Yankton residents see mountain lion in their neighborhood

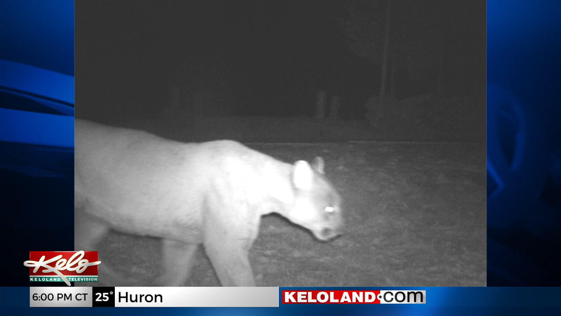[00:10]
Mountain lions have started making their way east across the Missouri River and are becoming a more common sight in the Yankton area. KELOLAND's Lauren Solick caught up with one of the neighbors who owns a yard where a mountain lion has shown up more than once.